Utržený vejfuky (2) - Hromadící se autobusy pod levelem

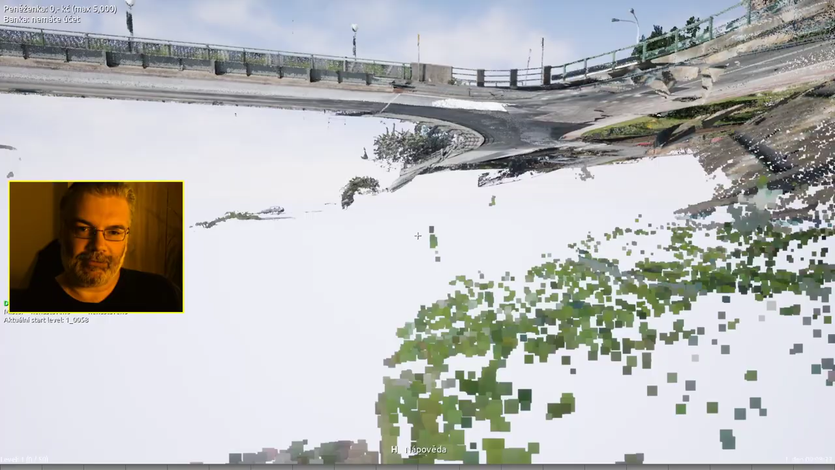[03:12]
No, já to budu se asi spustit znova. A nebo až ujedu pryč, tak ono to zmizí a spadnou. autobusy na zem. Tak tady někde byl takový vchod. Tady to asi nevím, to bylo asi dál. Do nějakého podzemí. To tam byl muset někdy dodělat, abych se tam mohl dolíst. Jenže, já tady musím skončit dolů. Já už nevylezu nahoru. Je.
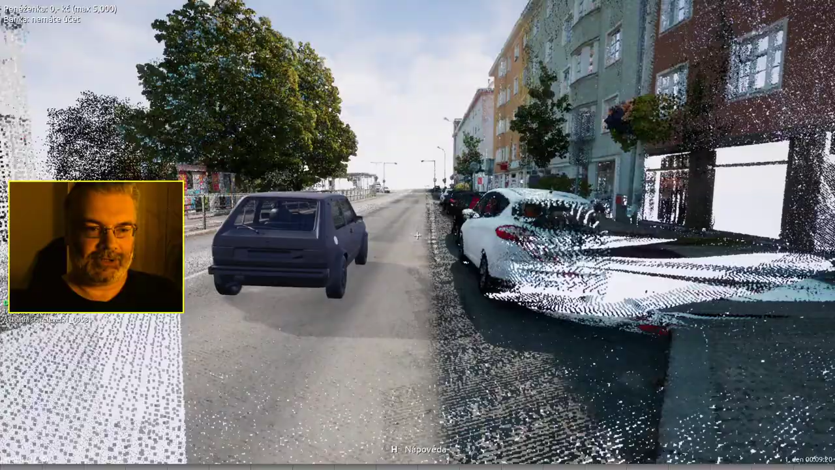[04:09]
Tak, už teď mám auto. Vezmeme to takhle sem.
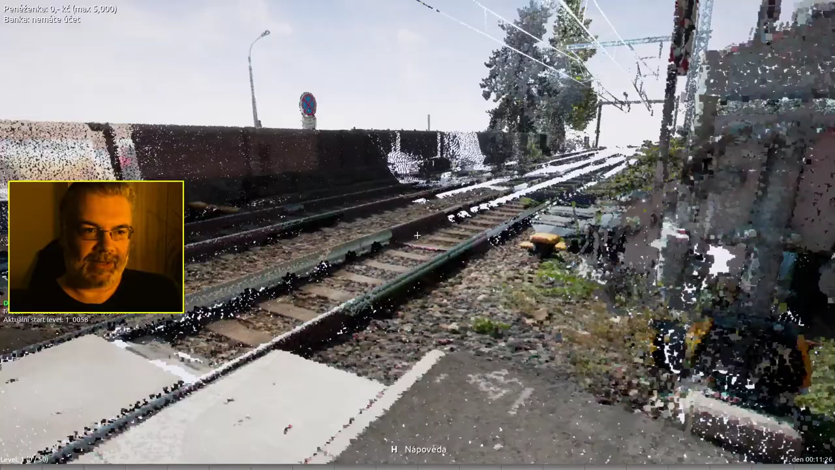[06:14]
Objevím se na mostě a ujedu. Abych opustil ty autobusy naskládaný na sobě.